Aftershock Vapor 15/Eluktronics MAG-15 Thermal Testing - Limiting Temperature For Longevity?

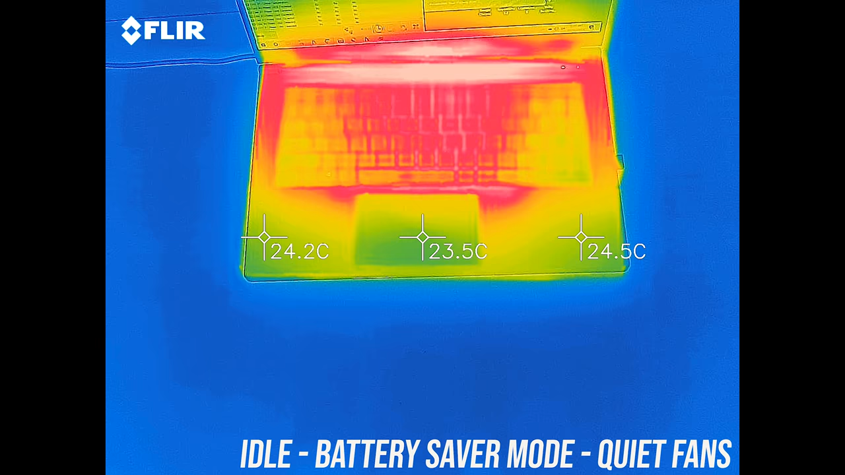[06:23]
As for the external temperatures where you'll actually be putting your hands, at idle it was in the mid 30s in the center, no issues here. With the stress tests running in the battery saver mode it's only getting a few degrees warmer.
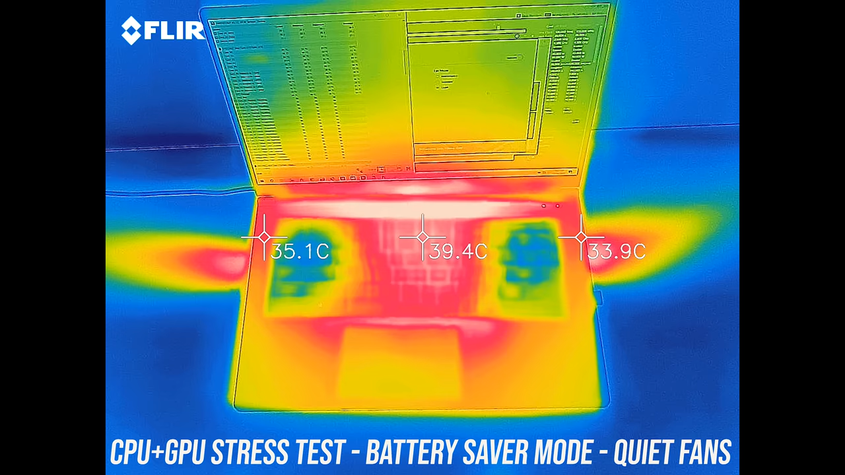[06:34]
On screen: spot 39.4°C
As we saw earlier the power limits in this mode are still very low. Stepping up to balanced mode got a little warmer, mid 40s in the center, and up to 50 right up the back in the middle where it was now starting to get hot.
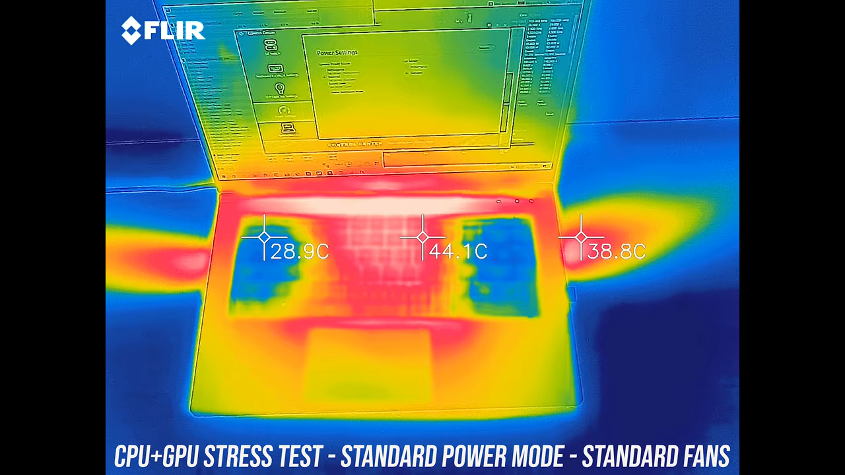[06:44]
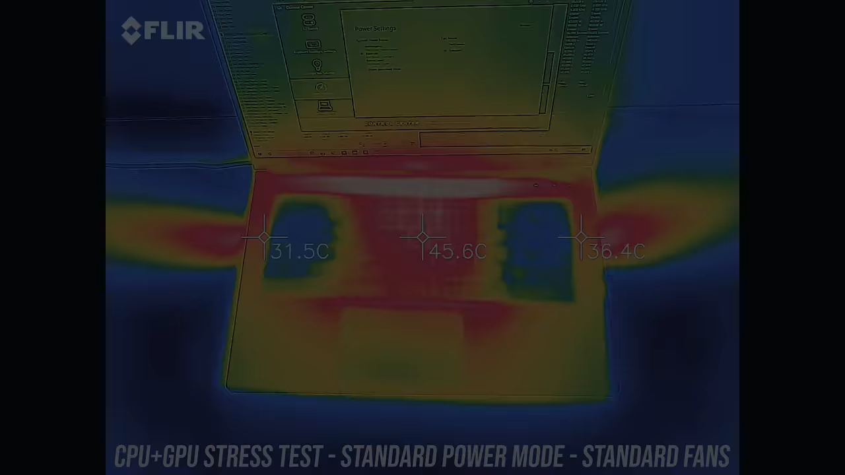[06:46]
With performance mode enabled it's actually a little cooler now while also performing better,
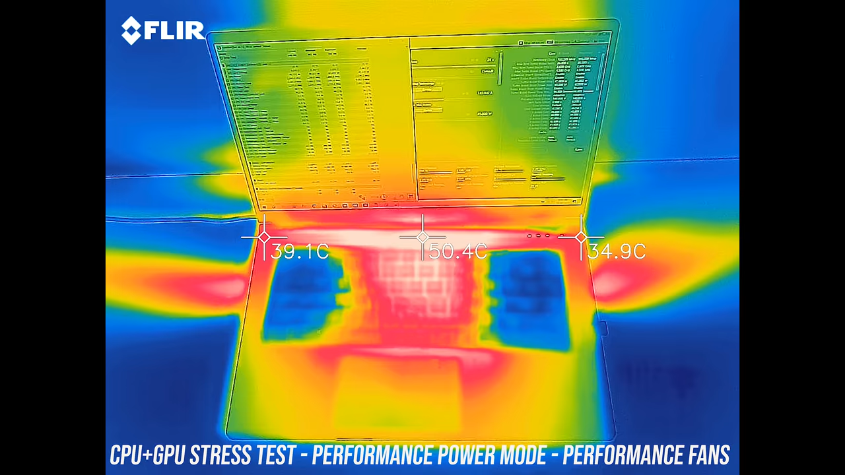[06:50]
as the fan speed increases as you'll hear next.